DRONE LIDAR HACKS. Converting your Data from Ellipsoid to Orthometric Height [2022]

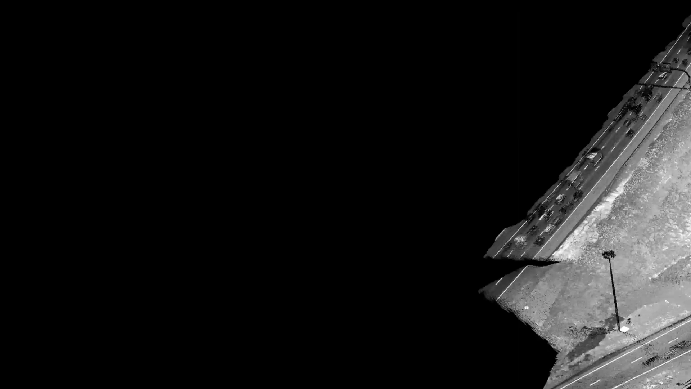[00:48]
right units in the header and the right elevation data can be a bit tricky
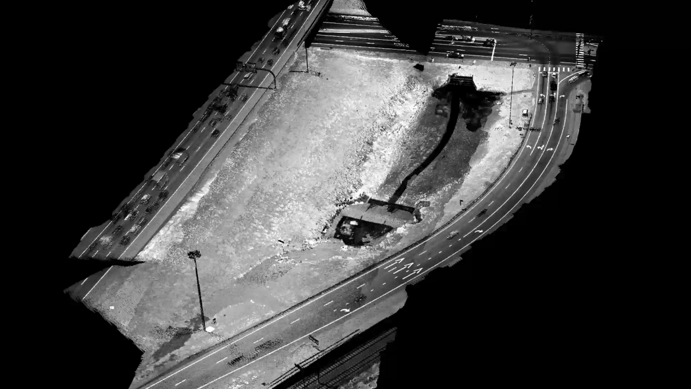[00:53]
so we have a test data set here from one of our friends and
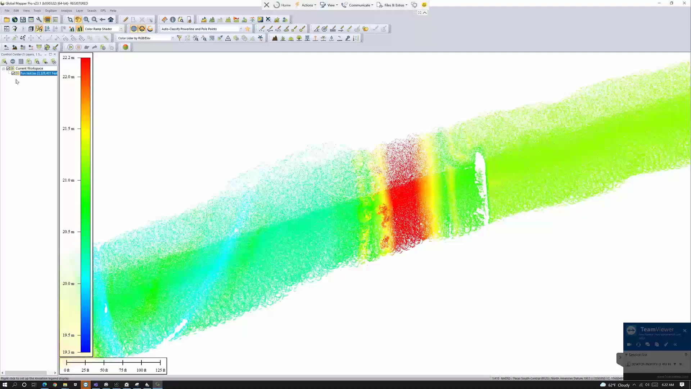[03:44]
just so many options and if you're a geodesy assist this makes perfect sense if you're not like some of us well then you know that gets a little more struggling now let's go ahead and click on our our data set and if you had multiple data sets you could do that and then come up to this configure tool when we come up to the configure tool you see we have lots of different options now we're gonna come down here to the projection piece of that like so and normally in global mapper you would see just this horizontal coordinate system tool this vertical would not be here but because we've activated
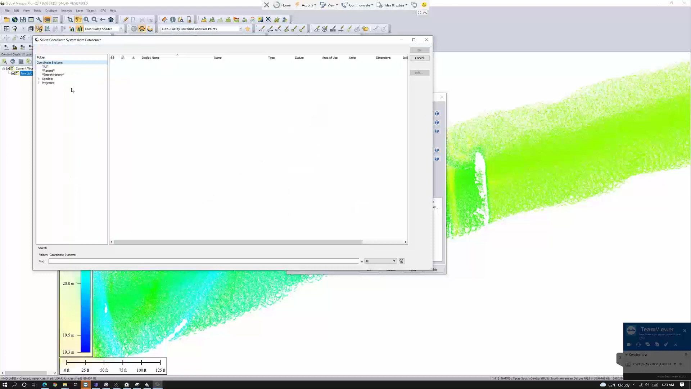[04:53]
set a vertical so that you can get into some U.S. survey standards or orthometric heights all right so with that with nothing to do let's get in here so we can come in here and kind of play inside of these options here where I can pick geodetic systems if you guys are
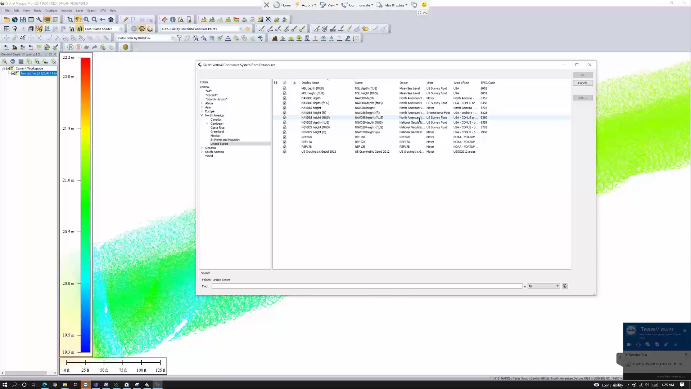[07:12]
geoid you can use these but remember guys you're going to be in meters on that so let's not do that all right with that I'm going to go ahead and click on double check this really quick yep I got that and hit this and then I'm going to hit apply and this will transform my tool or my data
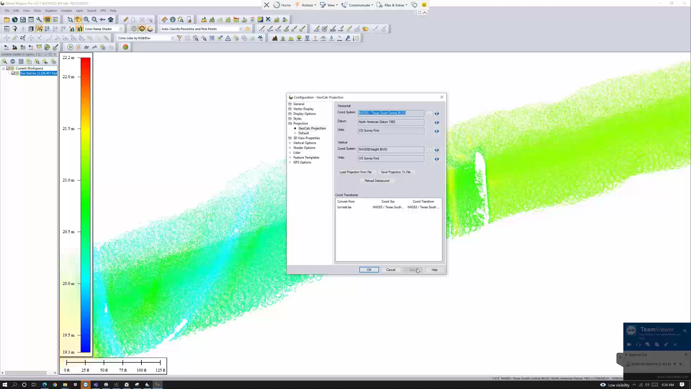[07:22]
set to what I want to have here so I hope this helps you guys you know as this runs in the background but once you have this done you'd go ahead and come up him in here and export that now there it is okay there's my export apologies and you would go ahead and pick your format here to go ahead and set that data correctly if you're going to take this into another application so that'd be right I think right here
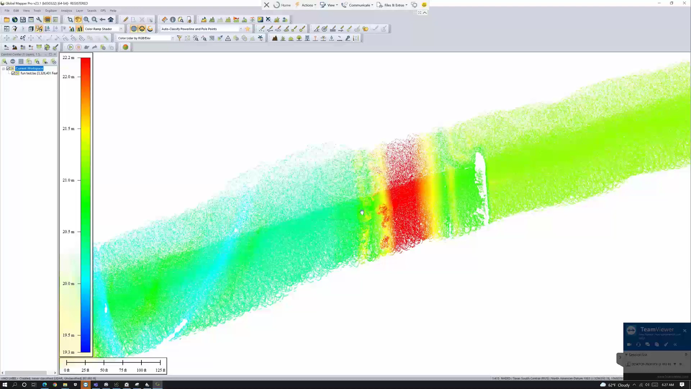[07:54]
okay and you can continue from that so again I hope this helps you out a lot and I'll see you guys in the next video all right take care